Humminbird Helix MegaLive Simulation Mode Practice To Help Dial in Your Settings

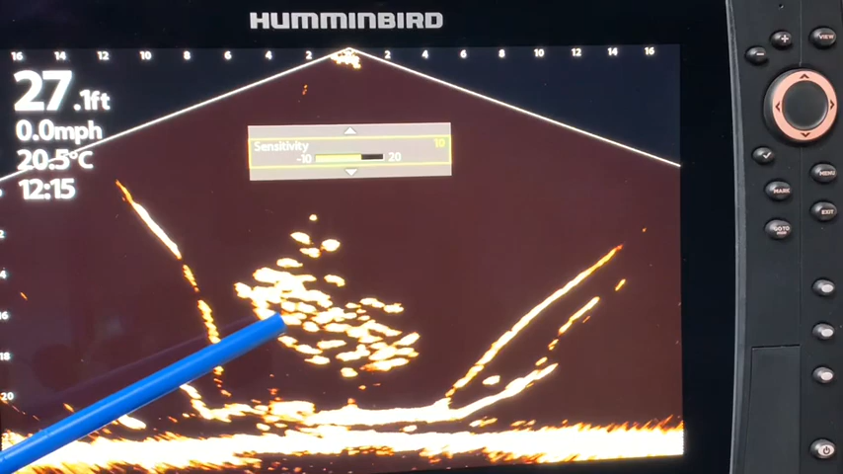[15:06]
On screen: depth 27.1 ft, water 20.5°C, speed 0.0 mph
And I like that because I can see the separation of the fish. And, you know, there's good contrast between the background and that.
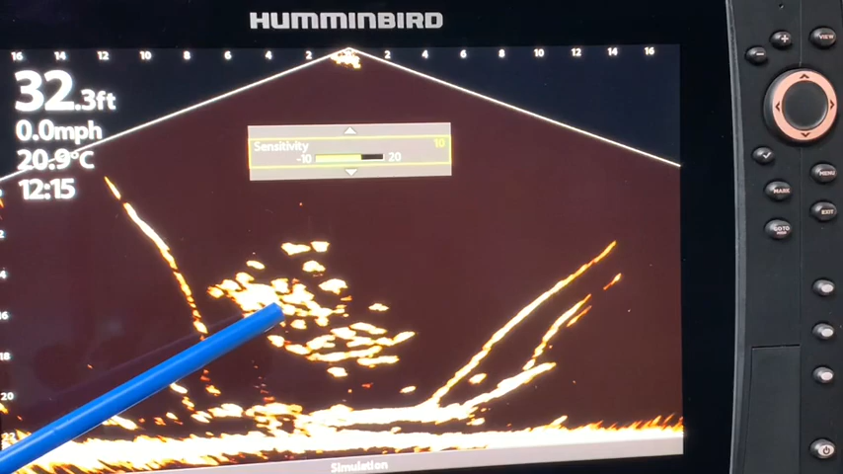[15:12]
On screen: depth 32.3 ft, water 20.9°C, speed 0.0 mph
So that is your starting point from the factory defaults at 10. And depending on the body of water and, you know, the clarity of the water, you may have to up or lower that depending.
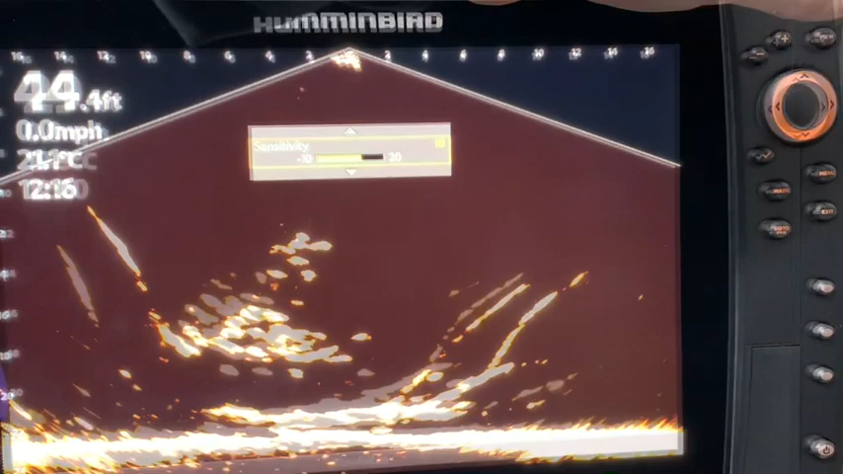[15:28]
On screen: depth 44.4 ft, speed 0.0 mph
Decreasing the sensitivity too much will make it difficult to see the bait. So when you are adjusting your sensitivity levels, you may want to focus on your bait more so than the fish as that could be your determining step for your sensitivity level adjustment. Contrast is next. And the contrast is going to give you,
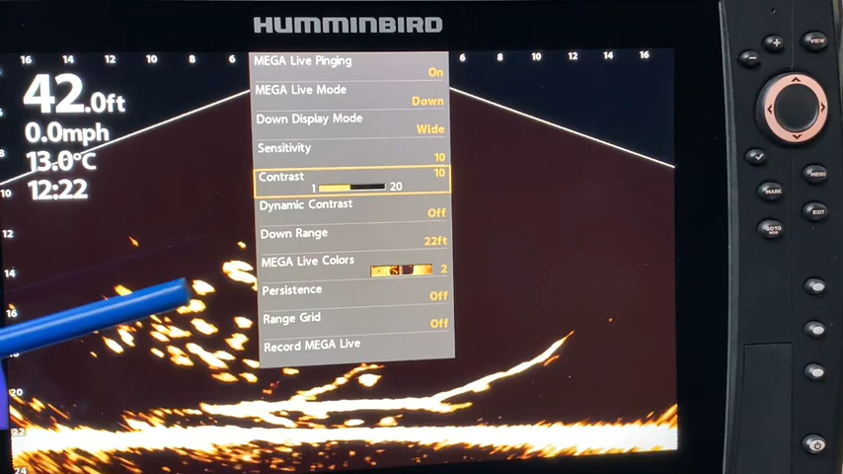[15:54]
On screen: depth 42.0 ft, water 13.0°C, speed 0.0 mph
as it says, contrast between the background and the image itself. So let's take a closer look.
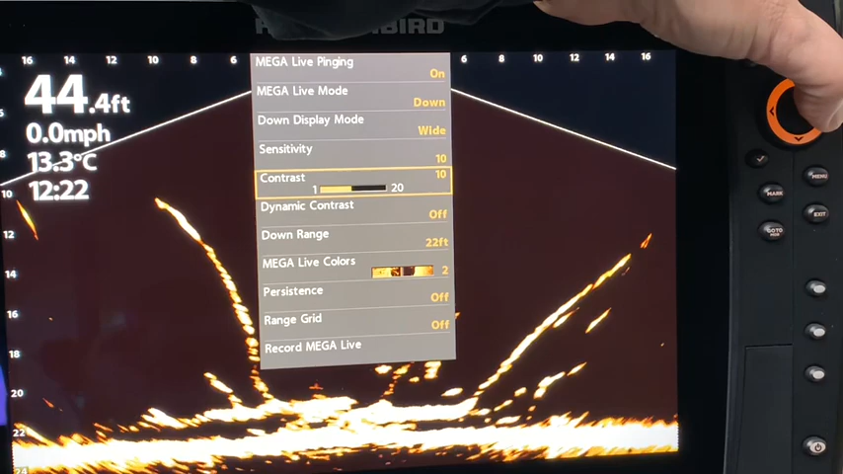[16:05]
On screen: depth 44.4 ft, water 13.3°C, speed 0.0 mph
We are going to notice that it's at 10 and we are going to start adjusting 11, 12.
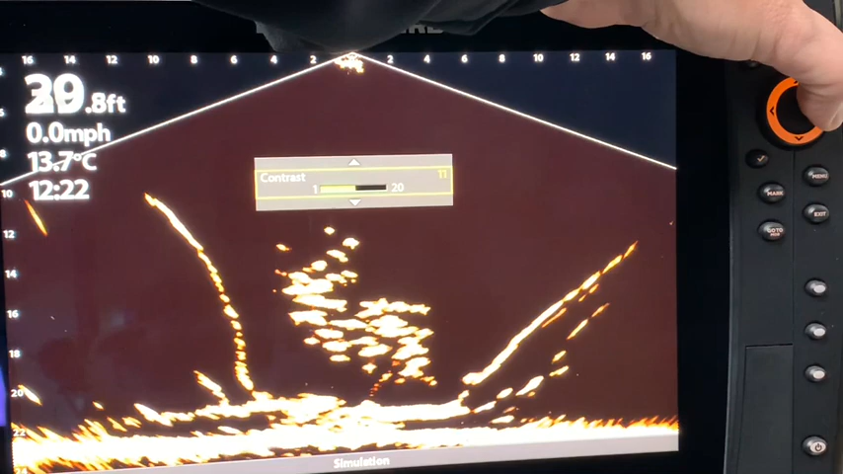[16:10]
On screen: water 13.7°C, speed 0.0 mph
There's 15. 17. 18. 19. 20. One of the things I have noticed with down imaging and Mega Live in the brief time I have had it out on the water, the higher I go in terms of contrast, it generally will clear up the background more.
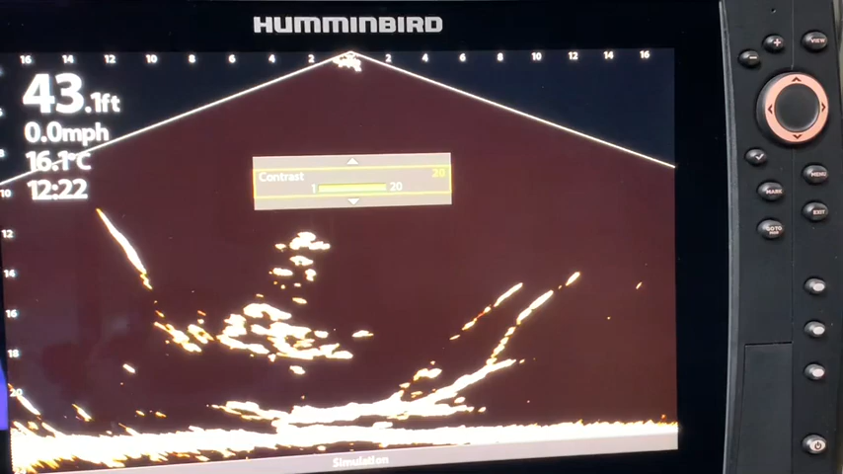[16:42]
On screen: depth 43.1 ft, water 16.1°C, speed 0.0 mph
So you're not getting some of that interference in the background as much. Let's just backtrack it now. And once again, this is a good image, but if you are getting some cloudy images by adjusting it higher, you can generally get rid of that fuzzy, cloudy image. But we're going to go back to 10 and then let's go the other way.
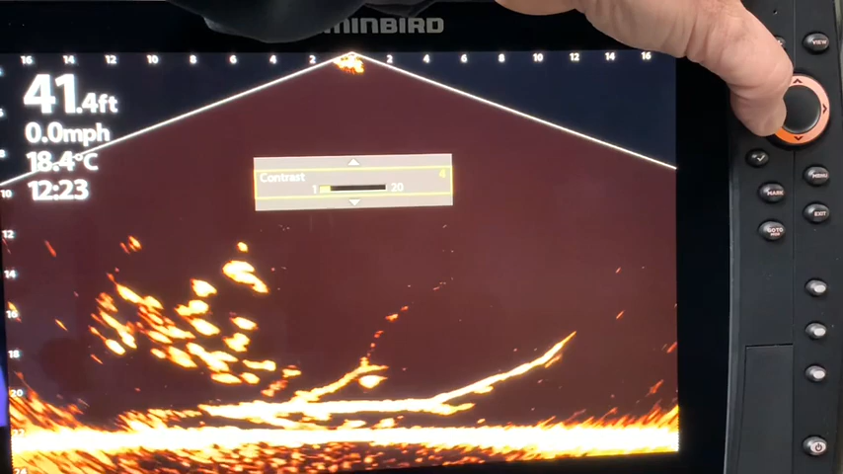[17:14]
On screen: depth 41.4 ft, water 18.4°C, speed 0.0 mph
And now you're seeing a lot more clutter there. And that's kind of what I was talking about. You get some of this background cloudy images and I'm going to call it distortion. And obviously that is at the very low
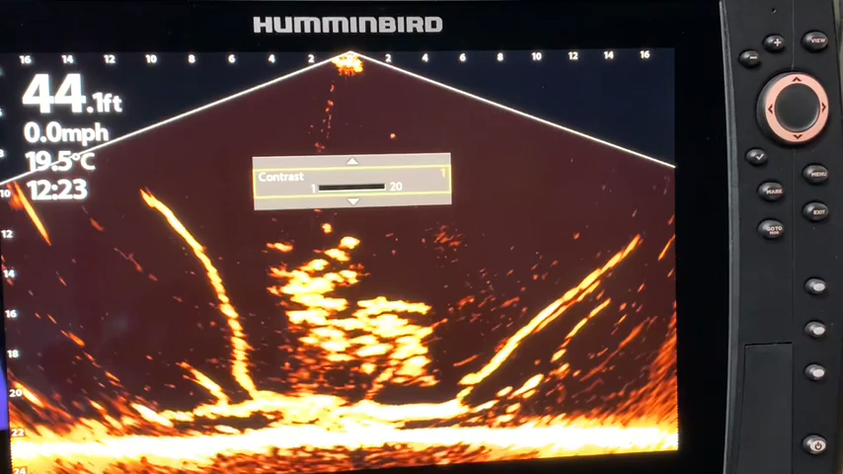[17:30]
On screen: depth 44.1 ft, water 19.5°C, speed 0.0 mph
side at setting number one.
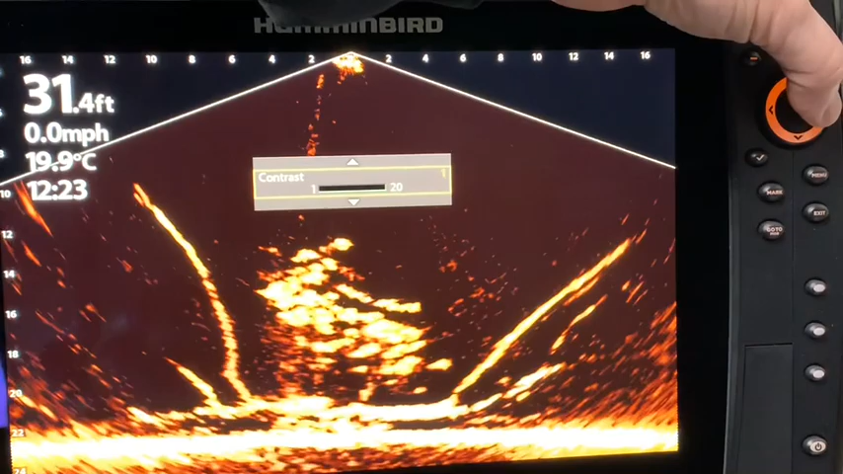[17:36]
On screen: depth 31.4 ft, water 19.9°C, speed 0.0 mph
As I go higher, you will see that this cloud
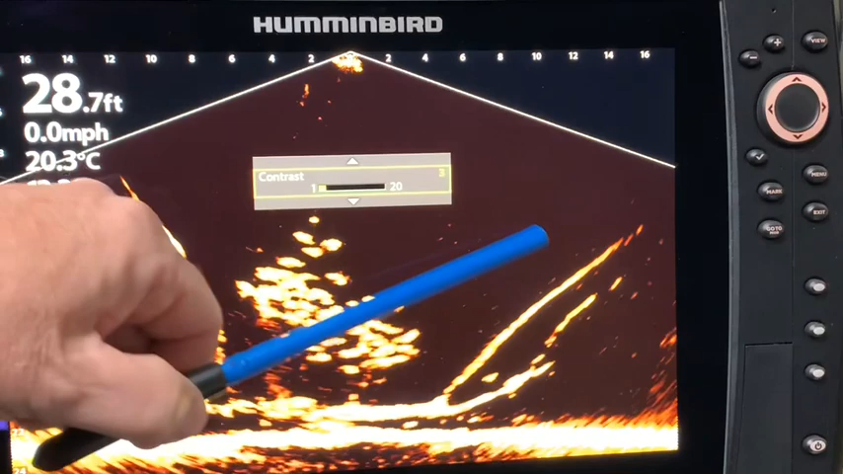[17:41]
On screen: depth 28.7 ft, water 20.3°C, speed 0.0 mph
will start to disappear and your images become a lot crisper.
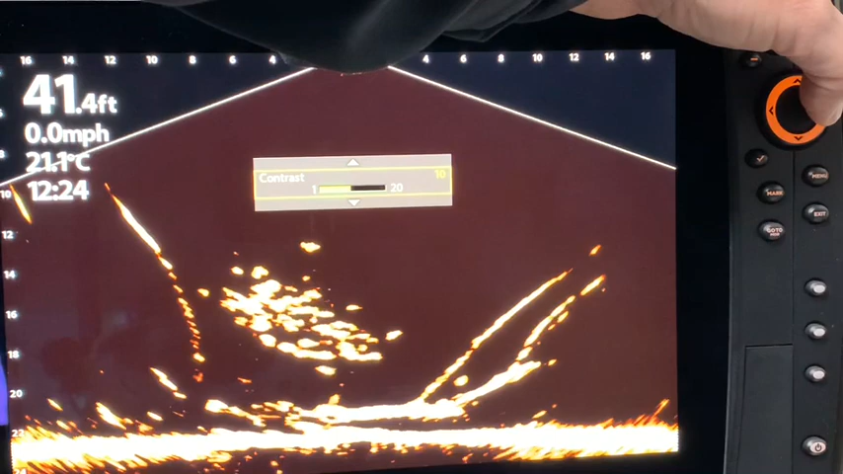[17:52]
On screen: depth 41.4 ft, water 21.1°C, speed 0.0 mph
So I have found I tend to like to increase my contrast a lot more than I tend to decrease it.
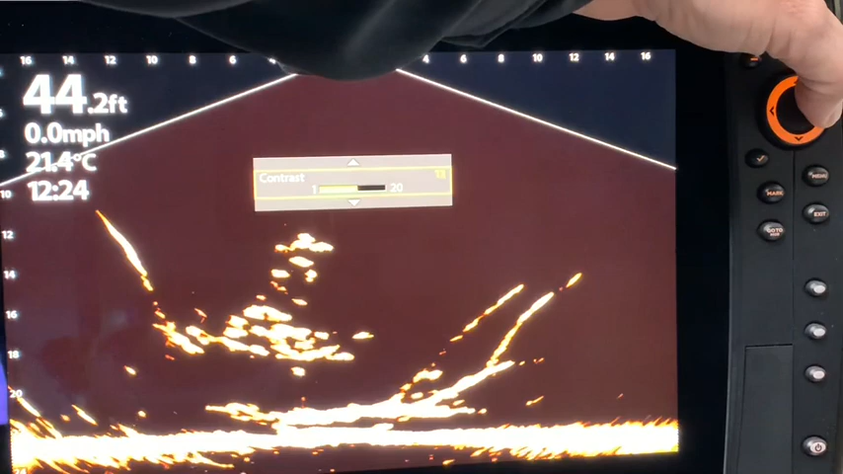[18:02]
On screen: depth 44.2 ft, water 21.4°C, speed 0.0 mph
So I generally, I will go up and I may find that 12, 13, 14, I just need to look and see what really looks good to me.
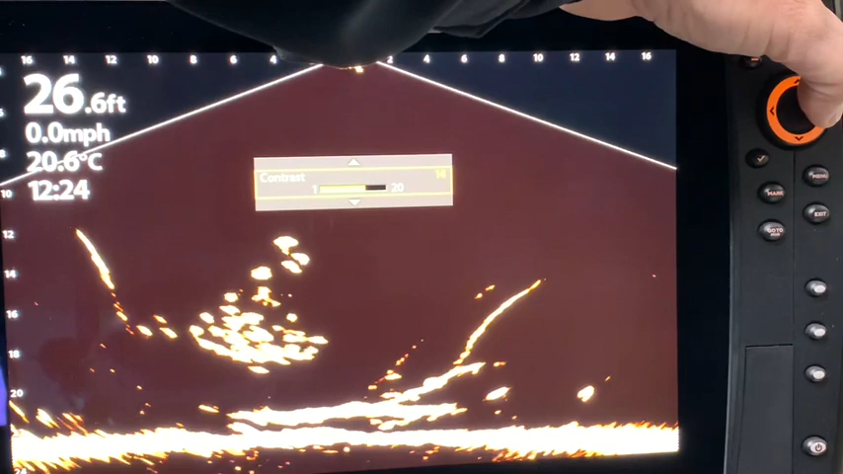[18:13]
On screen: depth 26.6 ft, water 20.6°C, speed 0.0 mph
And, you know, once I am happy with the image, then I leave it there. And, you know, as I move to another body of water, I know I'm going to have to change that.
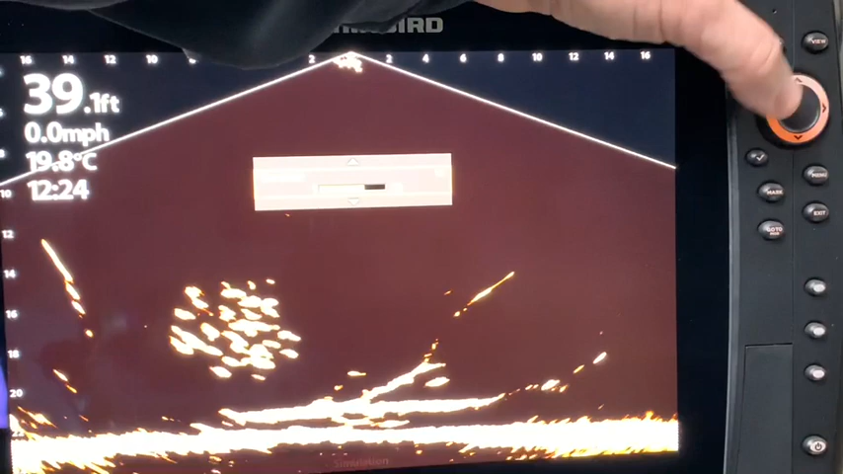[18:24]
On screen: depth 39.1 ft, water 19.8°C, speed 0.0 mph
In a given day, if the wind kicks up and the water becomes cloudier or the wind dies down and becomes clearer, I may have to adjust it as well.
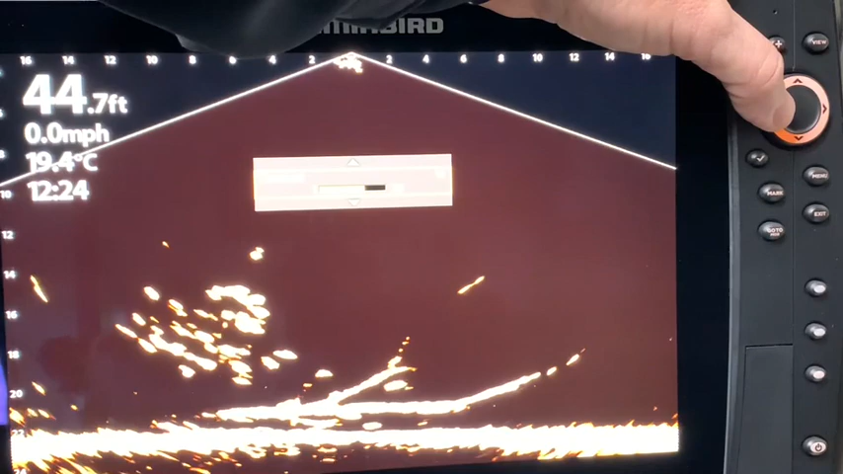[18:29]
On screen: depth 44.7 ft, water 19.4°C, speed 0.0 mph
But for sure,
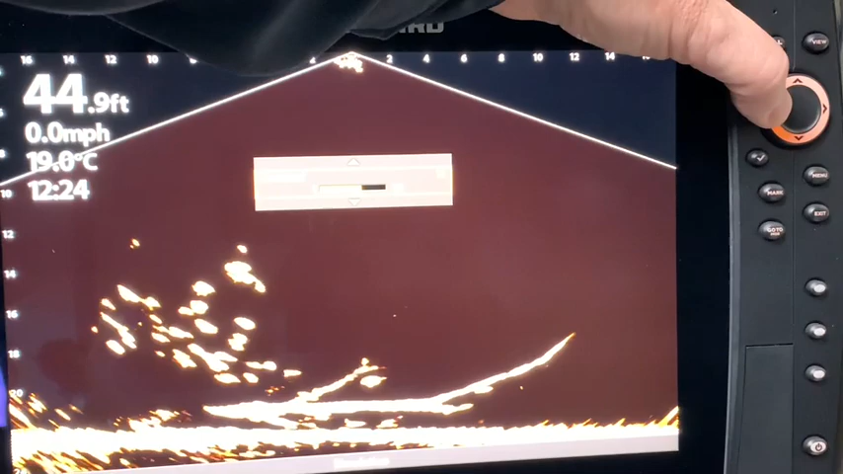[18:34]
On screen: depth 44.9 ft, water 19.0°C, speed 0.0 mph
sensitivity and contrast are two that I always, always play with when I am trying to dial in my sonar settings.
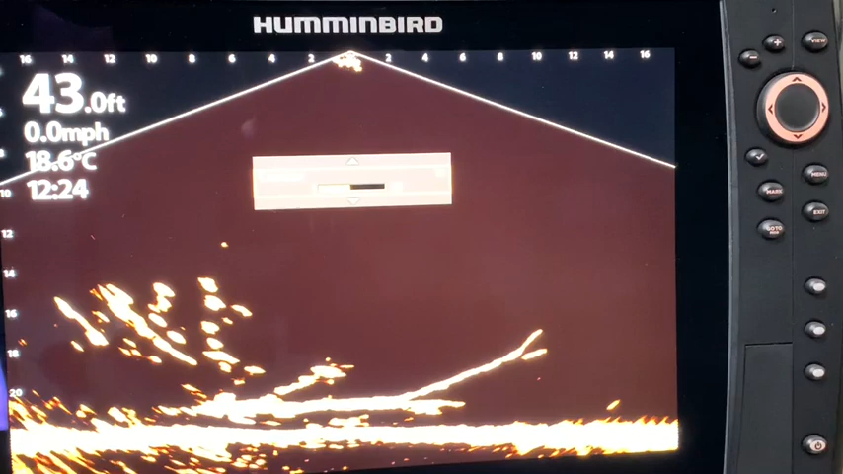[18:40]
On screen: depth 43.0 ft, water 18.6°C, speed 0.0 mph
The sensitivity and contrast will show you different things. The higher the sensitivity, it is going to display weaker returns. And the higher the contrast, it's going to show more definition between the light and the dark returns. The general rule for sensitivity is to remember that when you are operating in clear water,